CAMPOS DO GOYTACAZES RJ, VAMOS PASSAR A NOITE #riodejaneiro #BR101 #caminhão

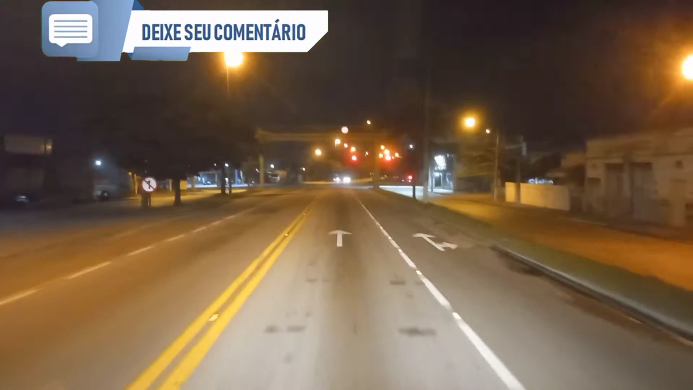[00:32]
Então, vou fazer um agora, agora é 11h36, 11h36 da noite Vamos atravessar aqui comigo aqui
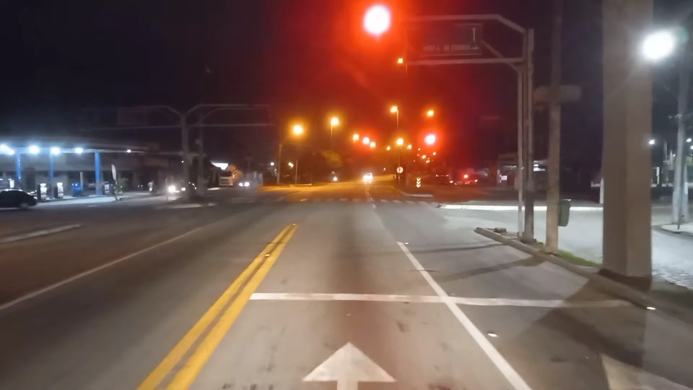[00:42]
Convidado a atravessar comigo aí A gente crozear um pouquinho A gente trabalha muito sozinho
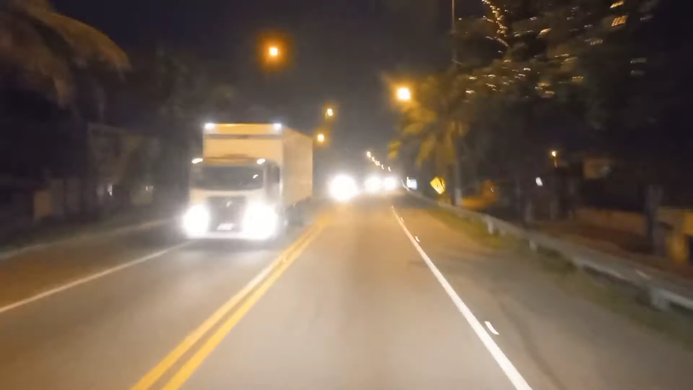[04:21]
Melhor parar E deixar a hora Avançar Pra depois passar Porque na verdade mesmo Não anda Agora a noite Fica de boa Né? Aqui a perna Aqui ela Lá quem vem Né? Então a... Aqui só vai agora Então ela dá Dá Uma
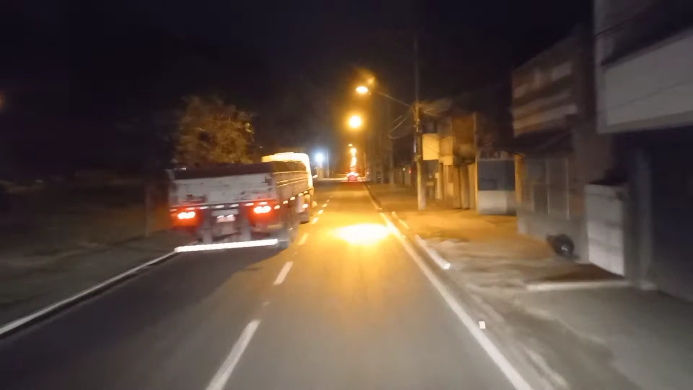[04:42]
Ela dá uma separada aqui Mas logo após Ela se une ali na ponte Né? E essa parte aqui Quando tá chovendo É quase um meia de água Aqui Abaixando lá na frente Lá Vendo aquele carrinho lá Só passa caminhão O carro pequeno aqui não passa É uma coisa que Não sei se tem como fazer Esse... Esse dreno aí Né? Algum... Dá uma coisa Pra...
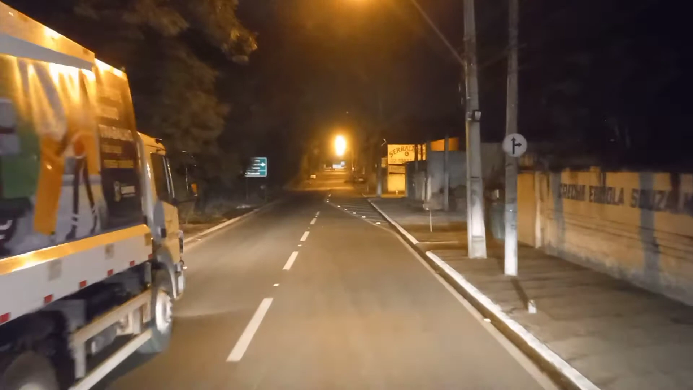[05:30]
Não sei se tem projetos Pra poder Tá fazendo esse Esse aí Mas toda vez que eu conheço Esse aqui Desde a primeira vez Que eu vim pra cá Que eu fui Rio de Janeiro E passei aqui Foi em 2008 Primeira vez que eu vim Não conhecia Então Até então Essa parte aqui Sempre alaga Choveu demais Não tem pra onde A água escoar Antigamente Pegava aqui a A direita Que contornava Na outra ponte Né?
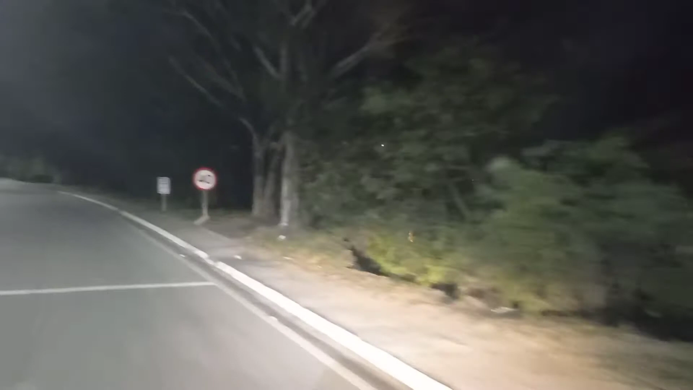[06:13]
Isso aqui é uma perninha Da BR-356 A perninha dela Aquela mesma Que passa dentro De... Da Peruna Fiz até um vídeo Esse dia também Passando a gente Da Peruna Dentro dessa BR-356 Uma perninha Que agora volta Pra 101 aqui
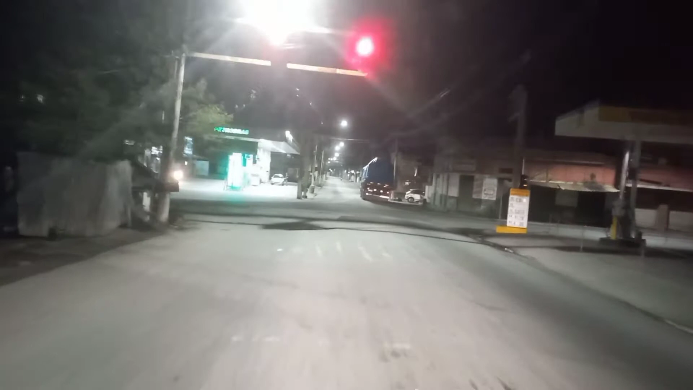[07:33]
Seguir reto aí, rapaz, nobra de burro, aqui a noite aqui, negócio de sinal, o pessoal não respeita muito não, tá,
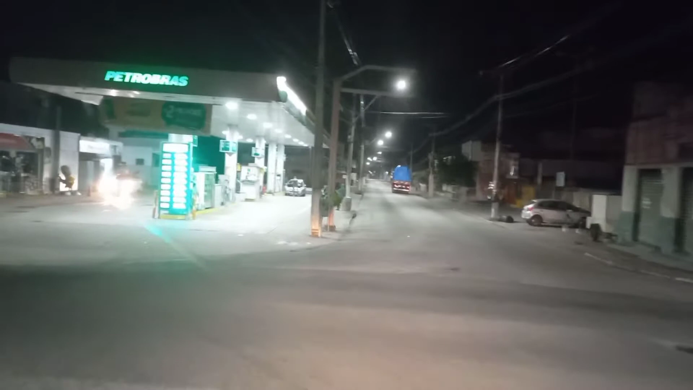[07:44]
compara que você parar aqui é perigoso alguém vir e buzinar pra você ir embora, porque tá meio arriscado, né, hora dessa você ficar parado em sinal, né, então tem que segurar um pouquinho, vai fechar pra mim, tem que dar uma segurada que ali é um cruzamento perigoso pra caramba, o pessoal passa rápido, né, e tem que aguardar, né, dá uma segurada, tem sinal que a noite,
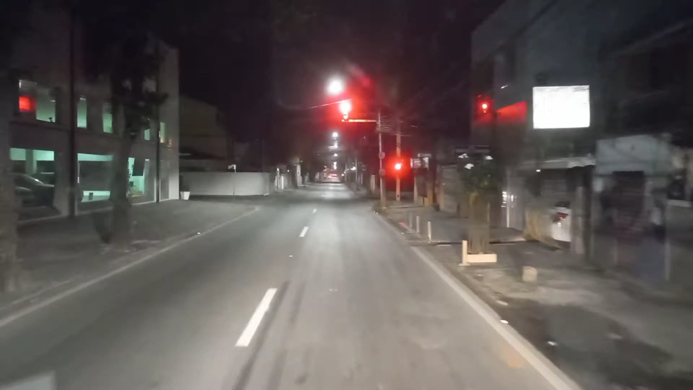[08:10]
o dia já não é tão bem aceito, a noite então aí que não, eles não respeitam mesmo, é perigoso, né, sinal tá aberto pra quem vem de lá, ó, de Nova Friburgo, né, sai aqui e tal, então tem que, tem que aguardar, não tem jeito, os caras passam direto aqui, mas eu prefiro não passar, mas aí você aguardar, vai abrir agora, tá, bora lá, ó, como eu tô querendo,
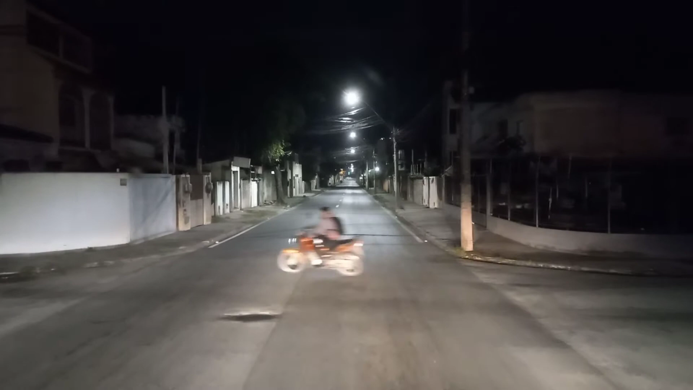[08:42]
ó, olha, o que eu falei, é uma situação que o acidente é, pra ele já tava fechado, né, ele viu que eu tava pegando embalagem, mas esqueceu que a carreta tava vindo embalada aqui, pegou parada, hein, então o acidente, assim, acontece que você menos espera, né, pois é, essa parte aqui é a parte que eu não acho muito legal,
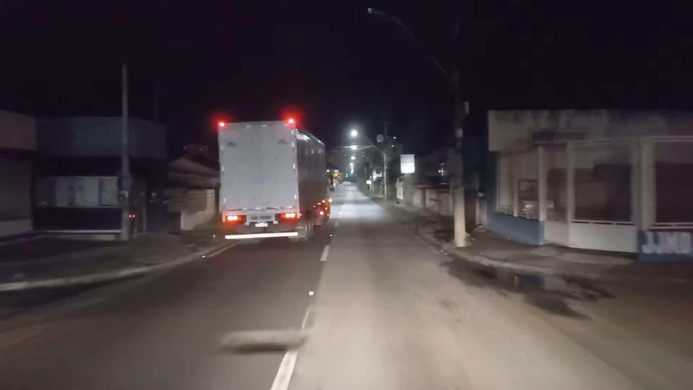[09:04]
porque aqui é um bairro, né, ele desviou a 100km pra cá, é, agora tá bom de passar, mas aqui fica difícil você passar aqui durante o dia, durante a tarde, durante a manhã, fica difícil, porque a BR é sempre dentro de um bairro aqui, né, é muito complicado, né, o rapaz saindo ali, o amor, não sei, o morador, né, ou seja, saindo ali da garagem com o teu carro de pessoal, aí entra na pista, é bem complicado aqui,